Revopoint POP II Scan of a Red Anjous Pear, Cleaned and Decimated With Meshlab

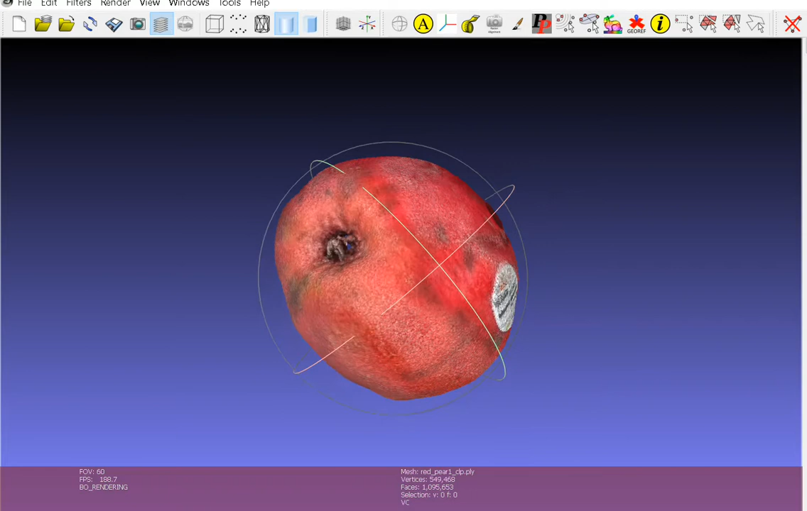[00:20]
multiple scans because I couldn't track enough detail to do it in the conventional way with the pausing and re-scanning and that so I did it in I think six different scans then I put them into handy
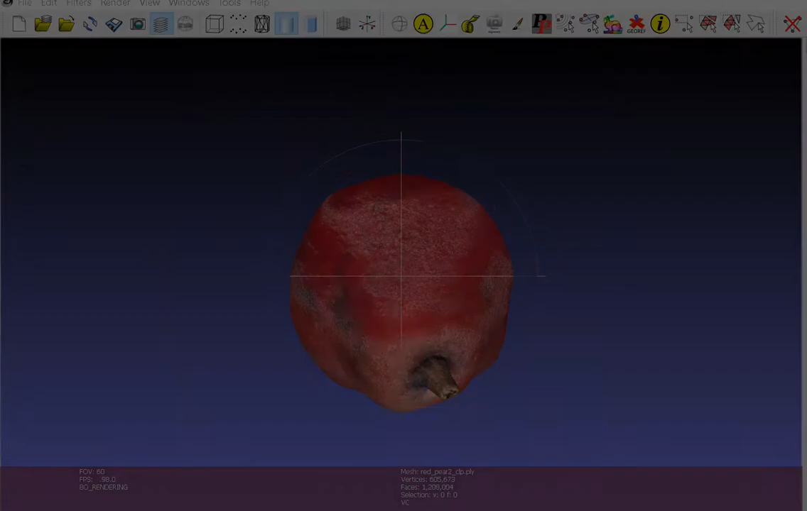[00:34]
studio which may not have been the right thing to do I'm still trying to figure out the best way to do this you know my workflow but I clipped them and took off all the rough edges and nasty things that
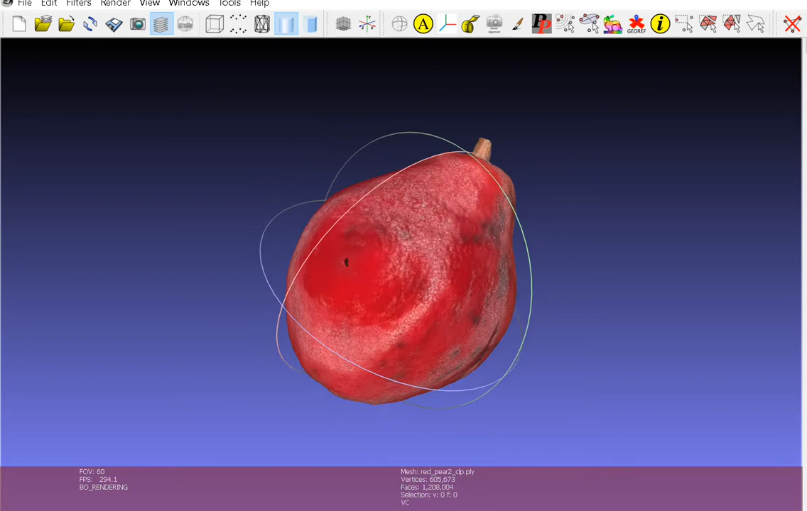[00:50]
I'd have to clean up later probably and the way I've always done it is to do the best scans I can and
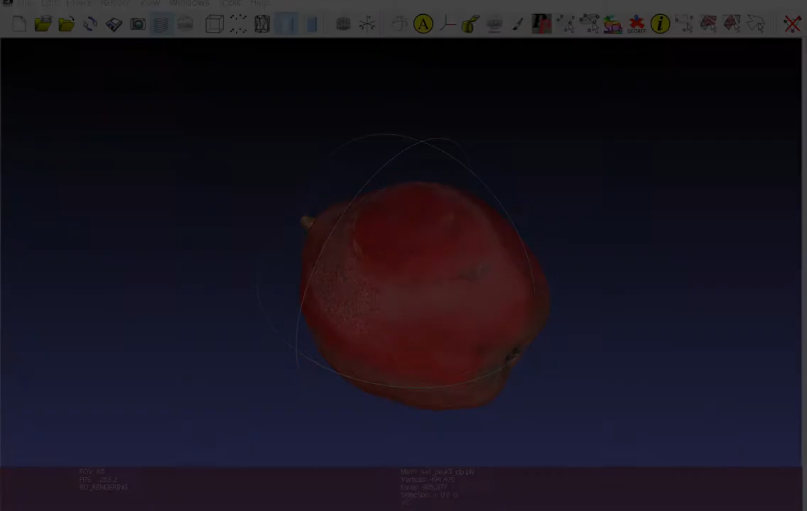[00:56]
put them together the best I can for minimal post-processing because
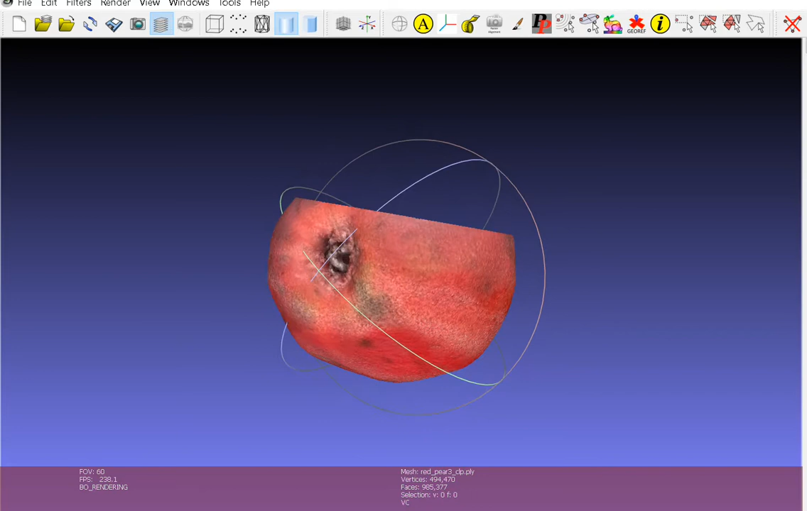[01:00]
I don't know how to do it but I'm trying to learn and this is my second good experience
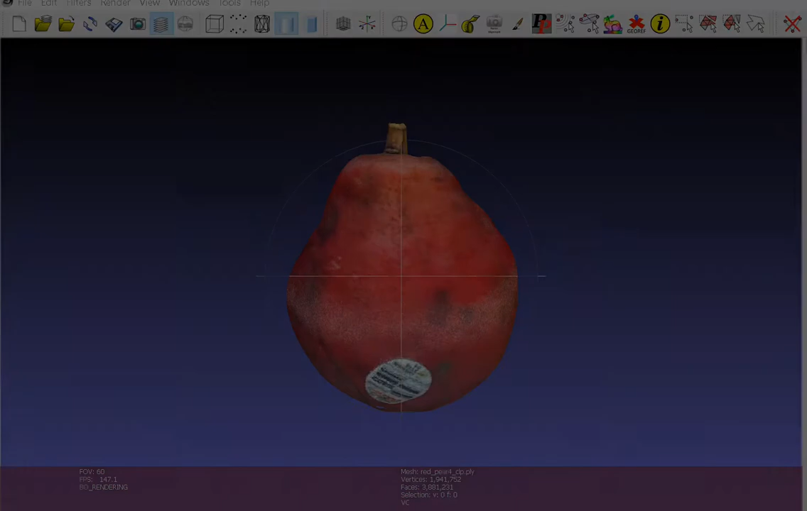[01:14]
8th just now took the time to piece it together and well
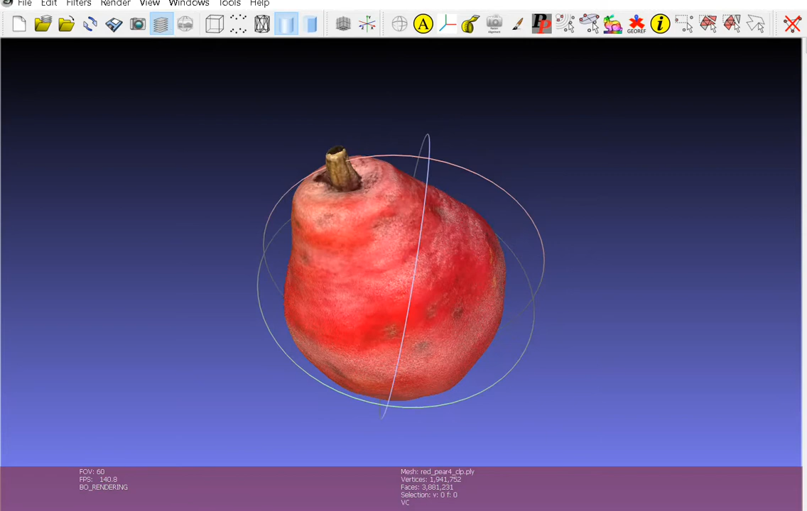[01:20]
actually I've done several attempts to piece it together but my software skills aren't good enough yet I kept that label so that sooner or later I might
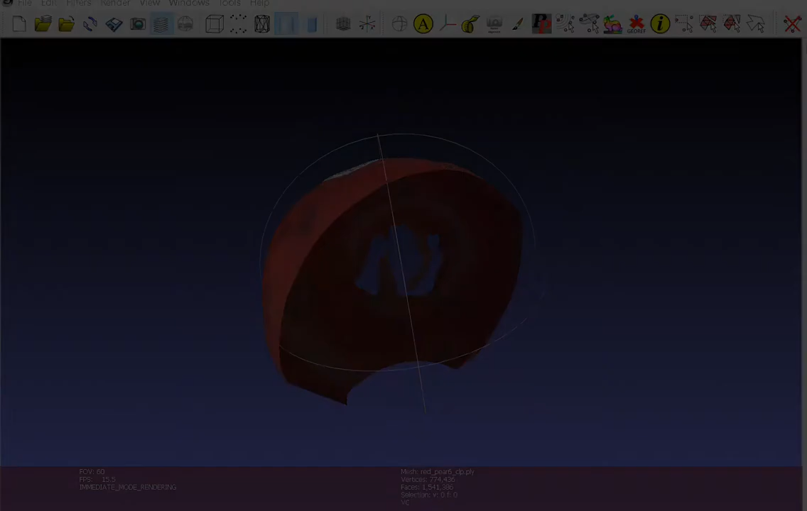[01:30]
be able to make you know I have all the fuses so might be able to make that label legible later
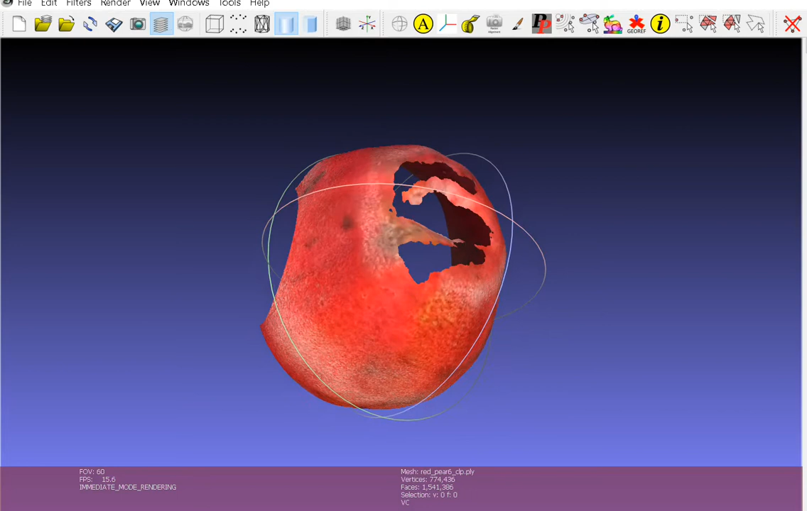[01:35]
that would be pretty neat but these are what I got I
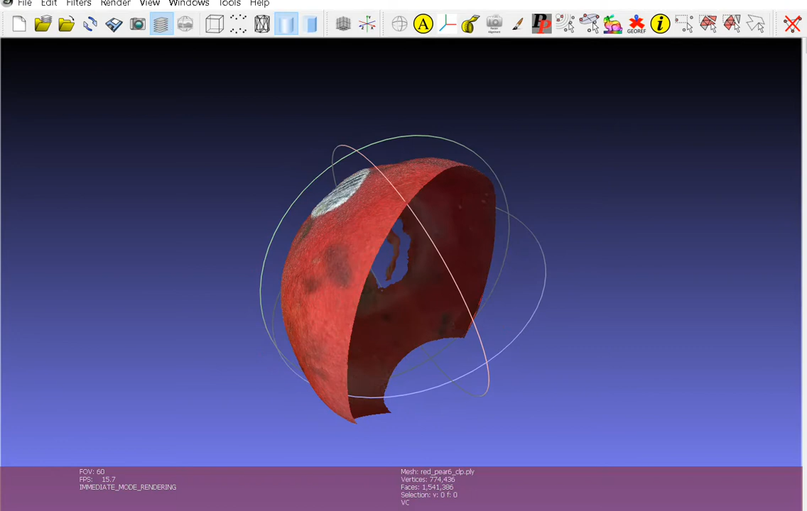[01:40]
put them together like I said in in handy studio then I brought them into mesh lab and I just poked around and
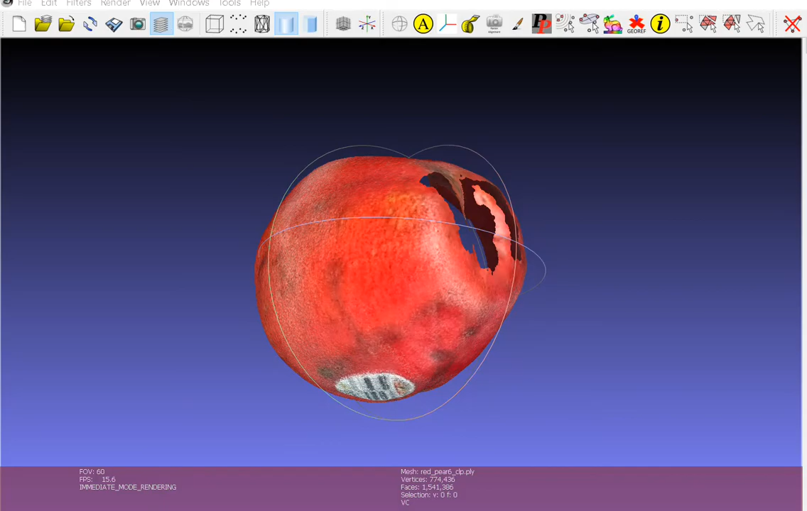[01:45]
did the little default items one at a time and had to back up a few times and reload
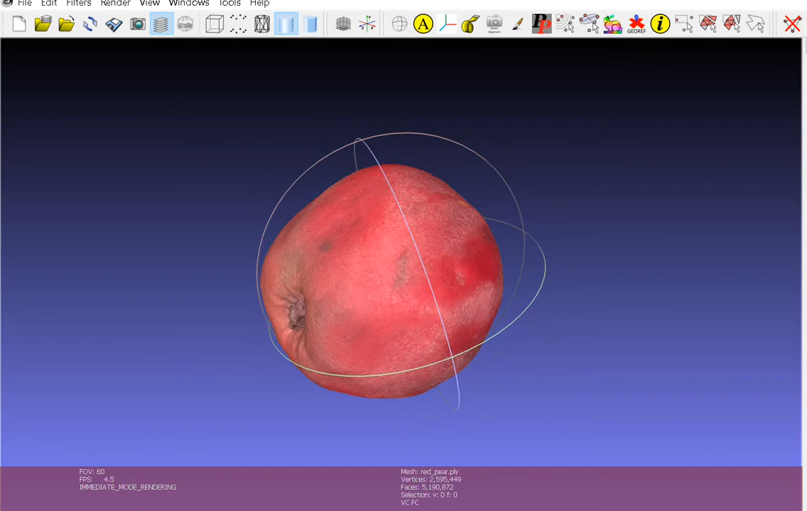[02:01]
but this is what I got after handy studio and this thing has a huge number of vertices and faces geez two
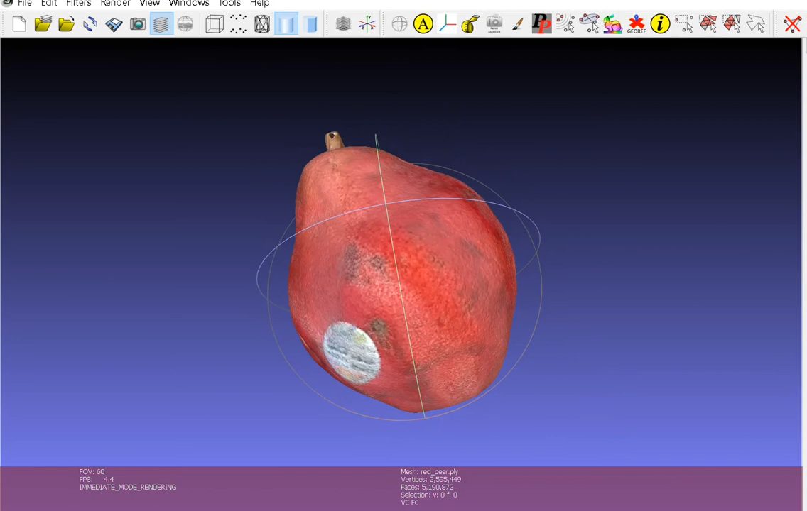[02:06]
million five hundred ninety five thousand four hundred forty nine vertices and five million one hundred ninety
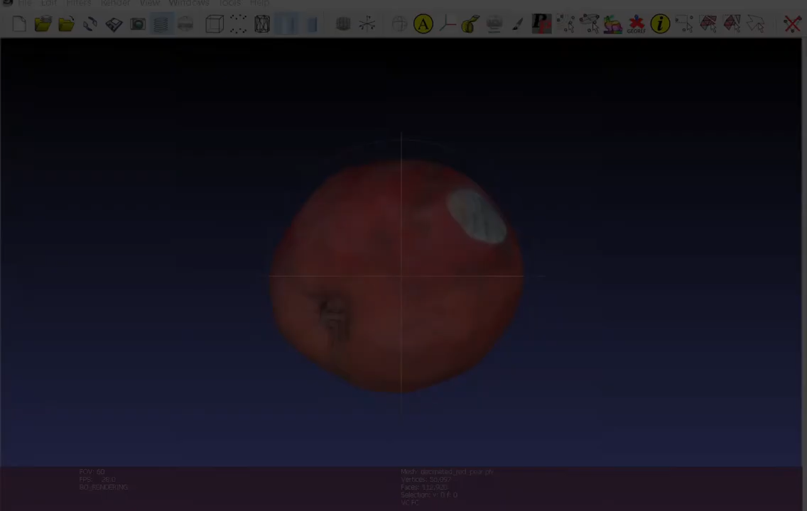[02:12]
thousand eight hundred seventy two faces now this is the
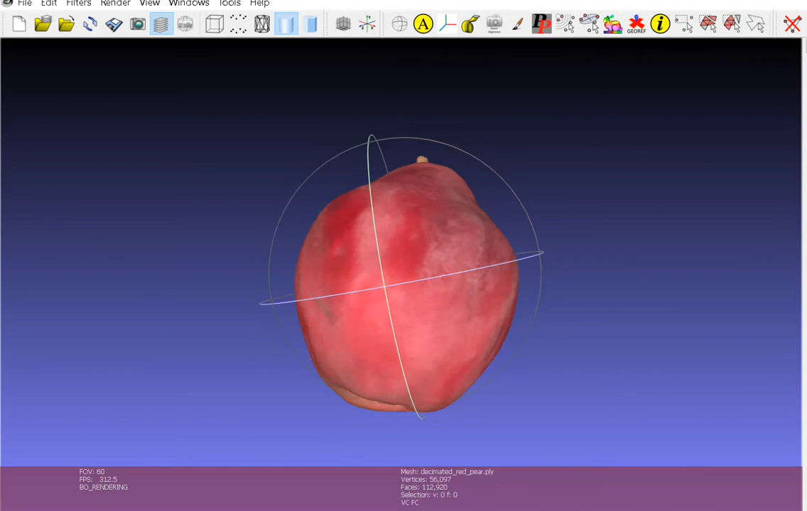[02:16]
decimated version all the way down to fifty six thousand ninety seven